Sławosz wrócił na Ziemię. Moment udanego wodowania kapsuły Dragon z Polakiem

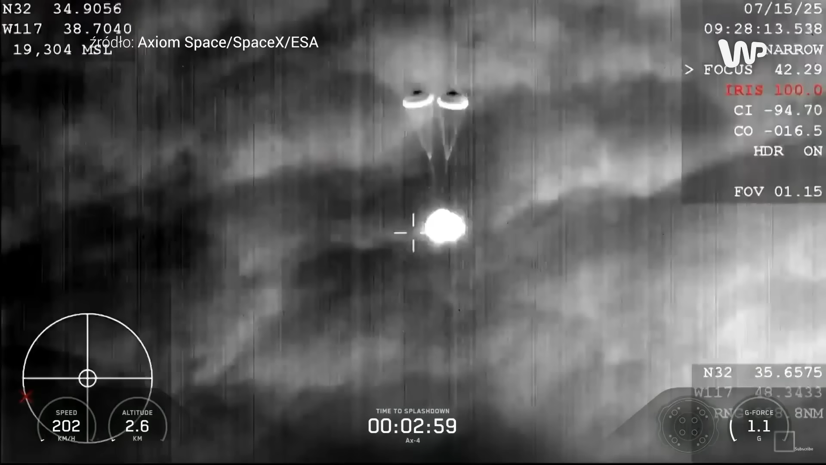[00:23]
Trove parachutes are fully deployed now. So we do expect those main parachutes to deploy here shortly.
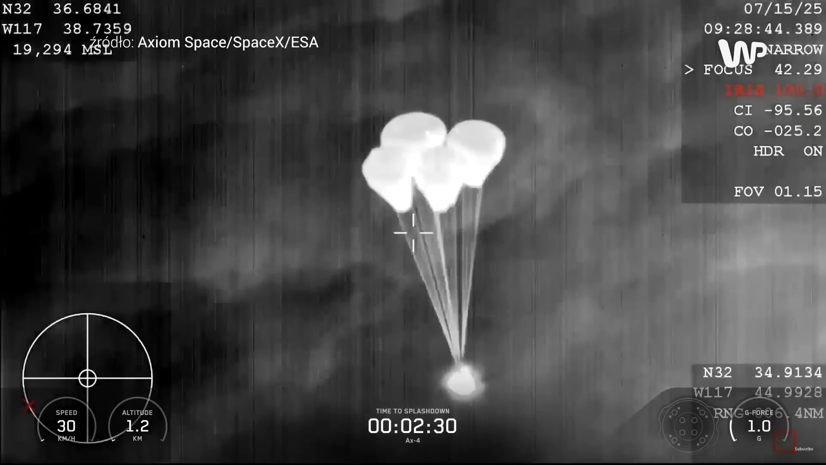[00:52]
And our main chutes have deployed. Main chute descent rate nominal. Copy, main chute descent rate nominal, 1,000 meters for Dragon.
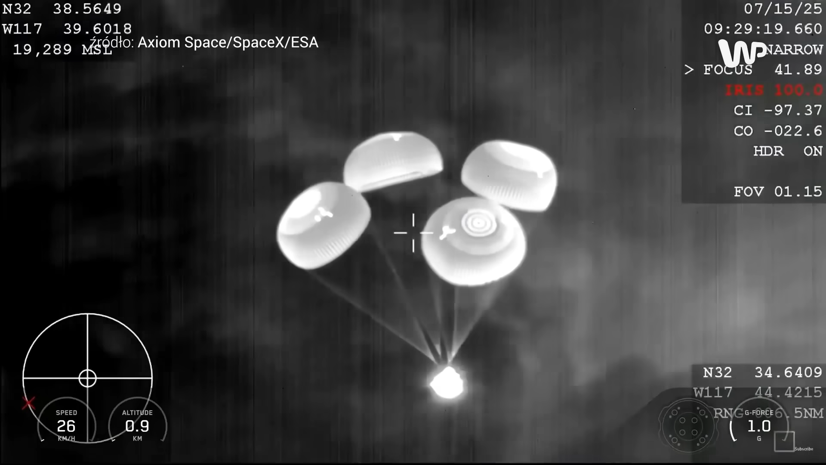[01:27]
16 miles per hour by the time that the vehicle touches down and splashes down into the ocean.
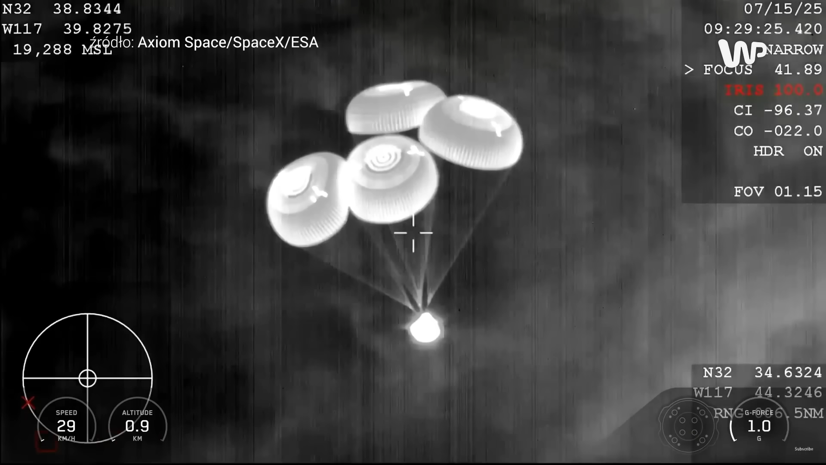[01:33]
Exactly right. You know, you mentioned these beautiful visual confirmations that we're getting. An important aspect of today's specific splashdown is that it's occurring at night. Dragon 800. Copy, 800 meters. Commander Peggy Whitson confirming the spacecraft's altitude as it's making its descent into the Pacific Ocean just off the coast of San Diego in Southern California.
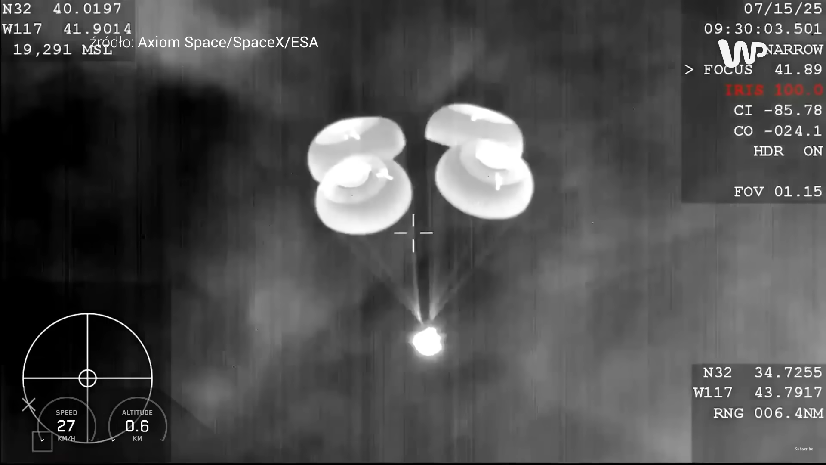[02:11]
Yes, love that it's coming off the coast of my hometown. 600 meters. 600 meters. We're just under a minute before that expected splashdown.
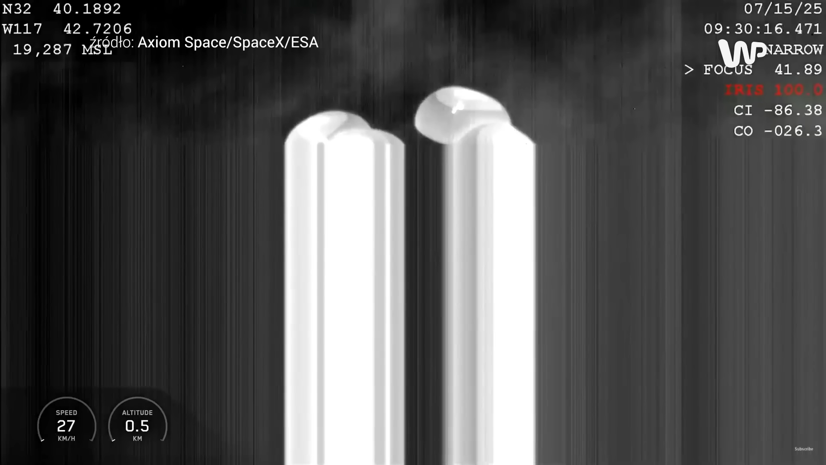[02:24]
The landing in water is a lot simpler and more reliable. Provides a little bit of margin against unlikely parachute issues.
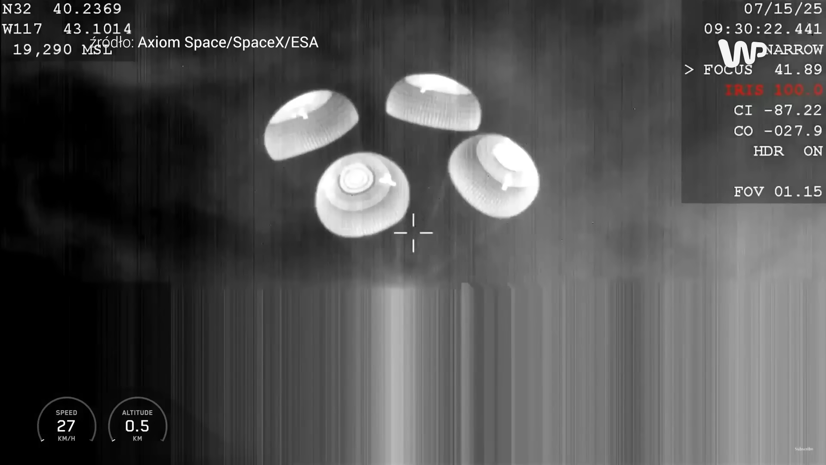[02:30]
We did have to learn how to make Dragon waterproof
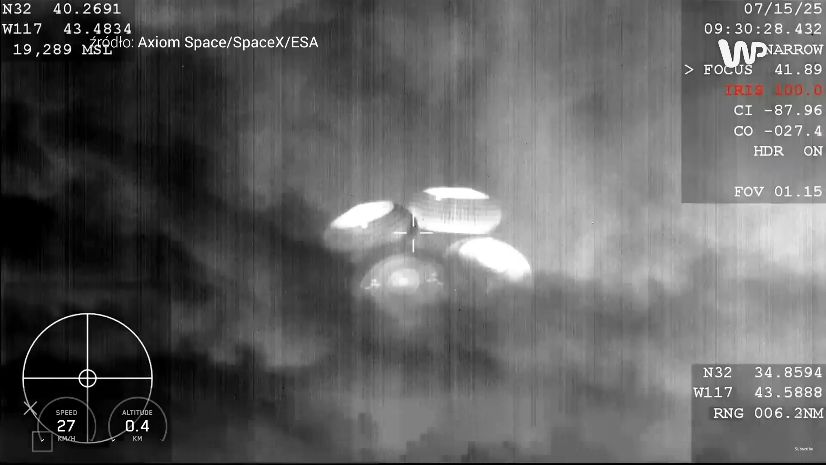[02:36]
as we are splashing down into the ocean. SpaceX is in perished right. SpaceX copies 400 meters. Reminder to brace for splashdown.
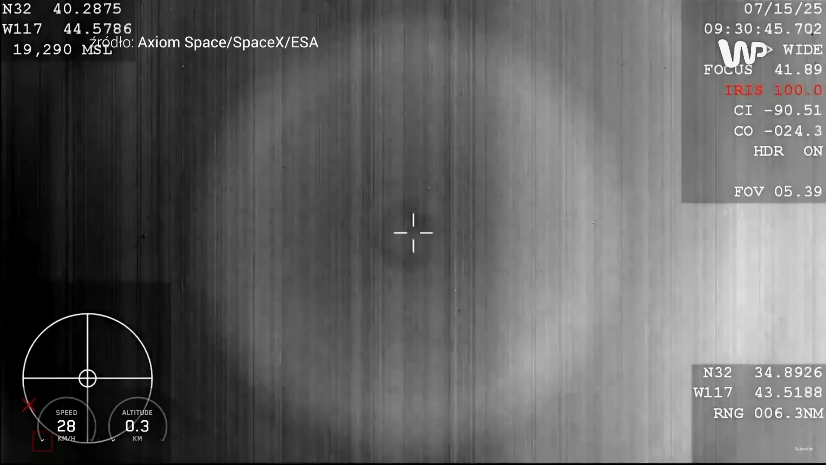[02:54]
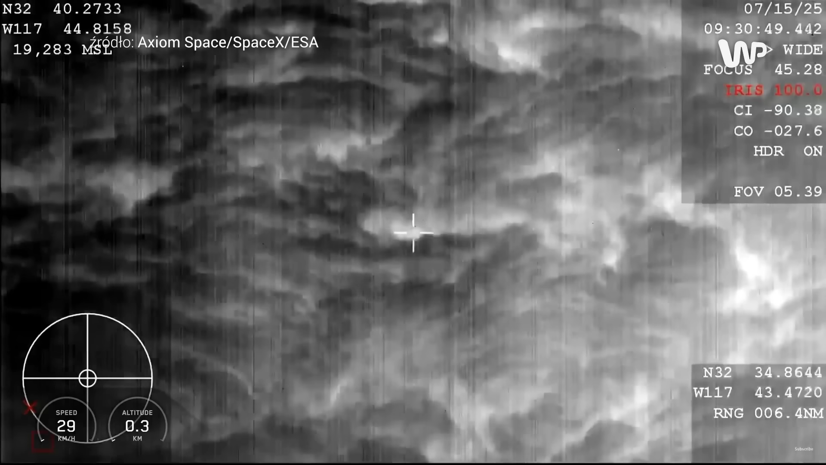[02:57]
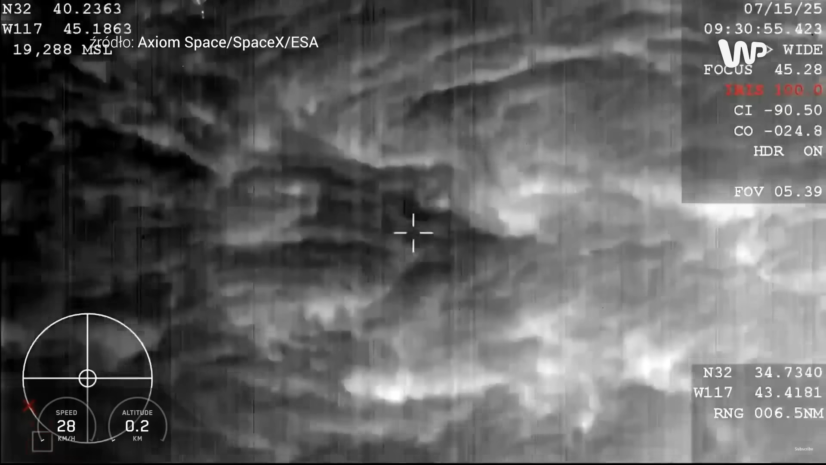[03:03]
Oh, that's a pretty cool view. Yeah, that's right.